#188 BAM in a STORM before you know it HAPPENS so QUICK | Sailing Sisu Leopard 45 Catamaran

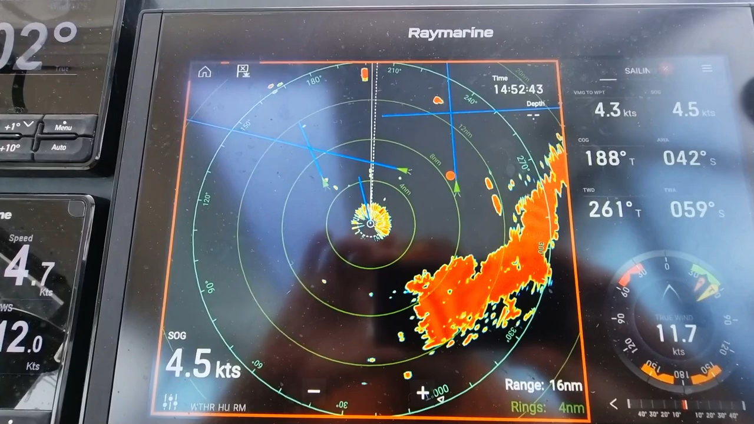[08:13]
on the radar. It is coming for us.
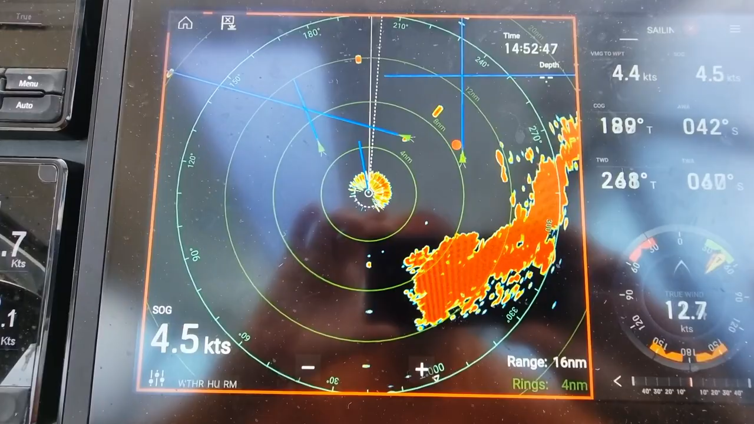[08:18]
And that one is 4 miles,
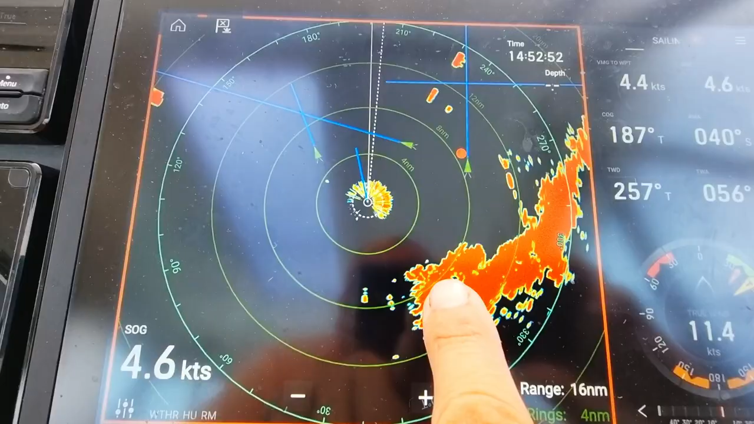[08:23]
that ring is 8 miles, so it's 8 miles behind us.
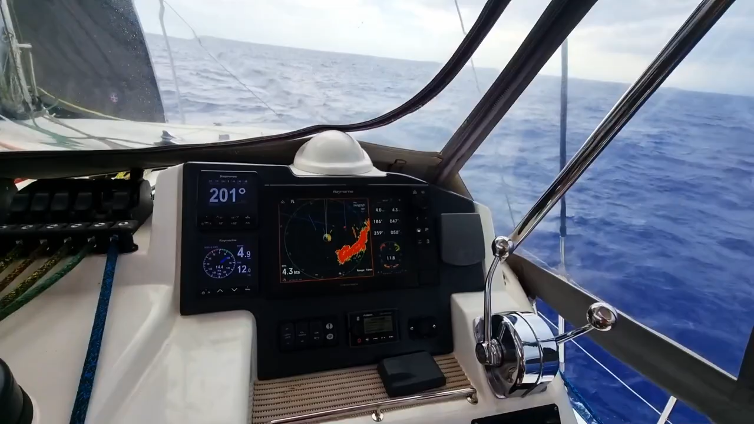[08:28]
Now it's going to be exciting times. So what I did here
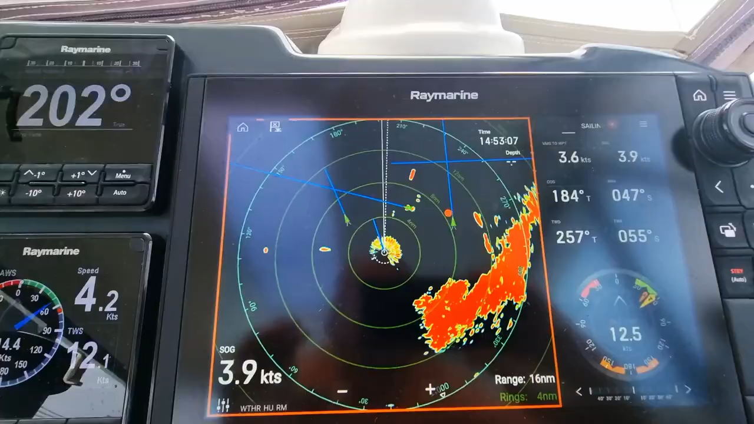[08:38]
is you have to set your radar for weather,
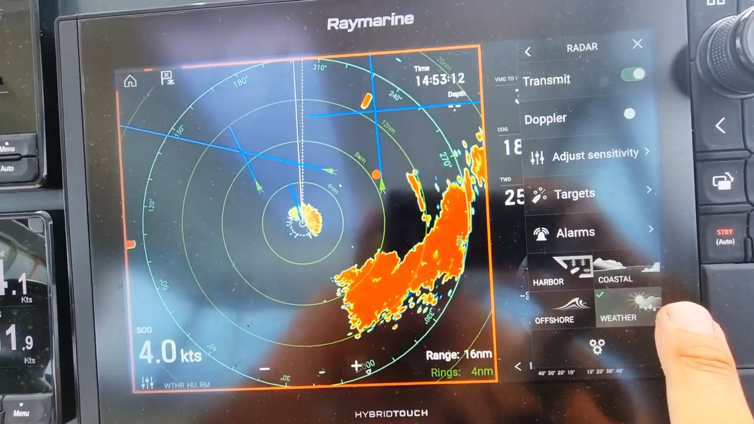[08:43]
because if you put it on coastal or harbor, then you see that.
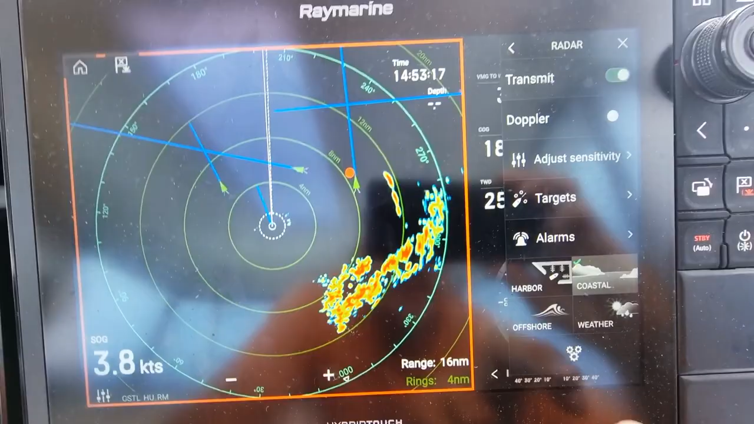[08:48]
If you put it on harbor, you will see actually nothing,
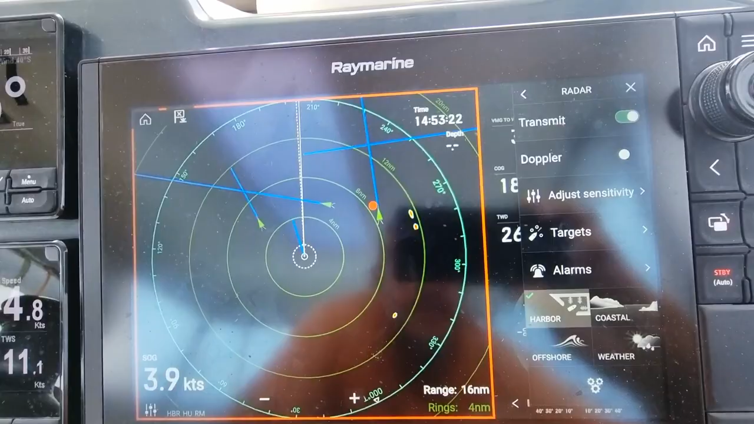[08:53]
and in coastal you will see something
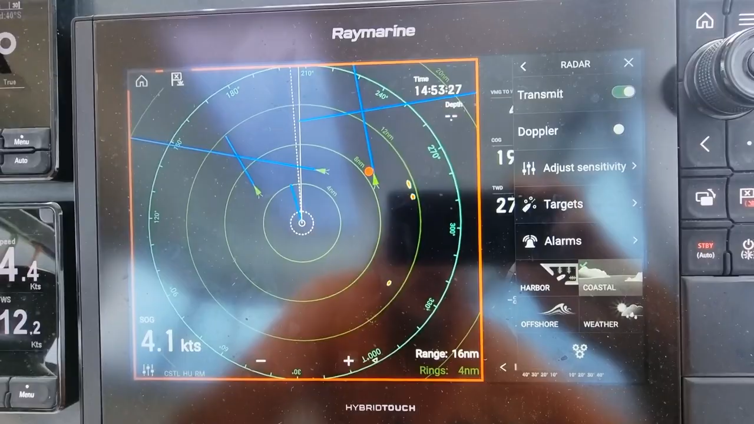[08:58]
as the rain starts falling, and in offshore you will see a little bit more.
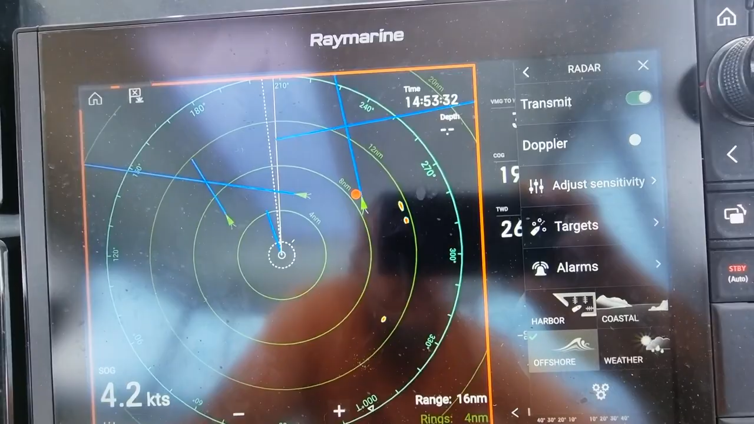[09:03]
But if you put it on weather, it will show you all the weather. There's a body of water, so that is how this is working.
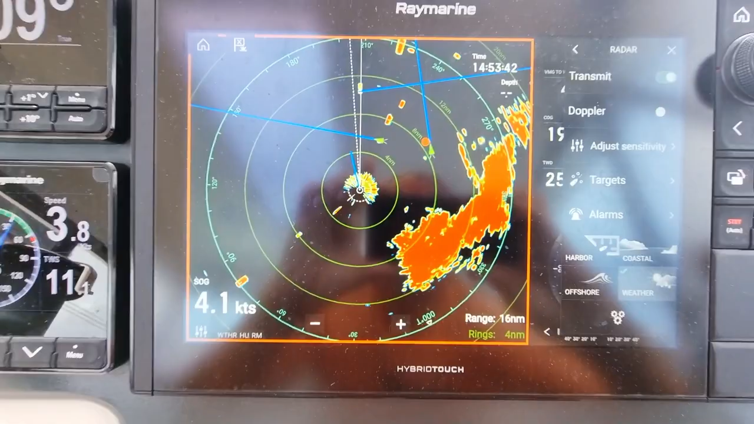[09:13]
So we try to outrun it,